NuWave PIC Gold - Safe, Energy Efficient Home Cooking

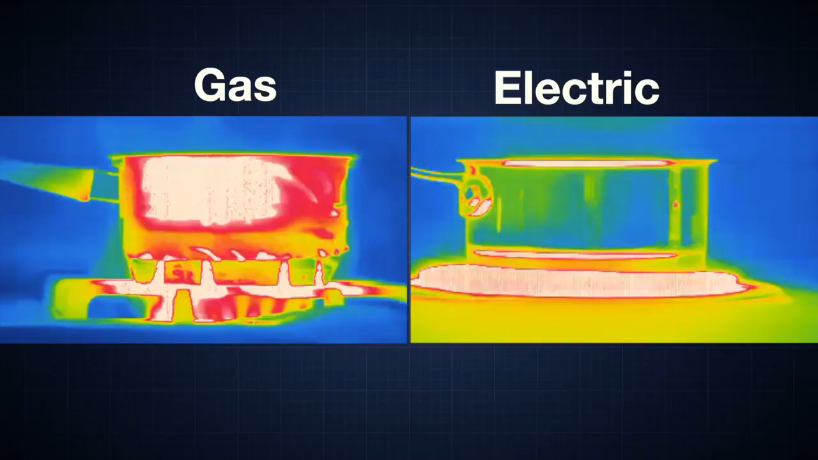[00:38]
This infrared camera shows how a traditional cooktop heats the area all around the pot.
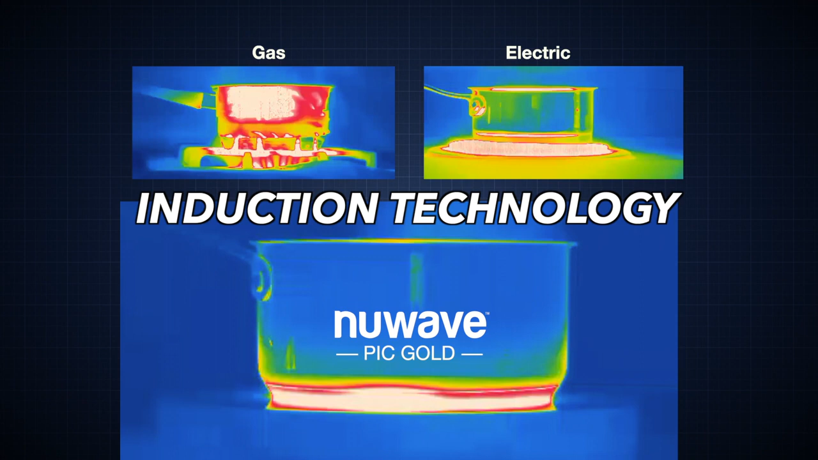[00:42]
But look how the New Wave PIC's advanced induction technology only generates the heat within the pot.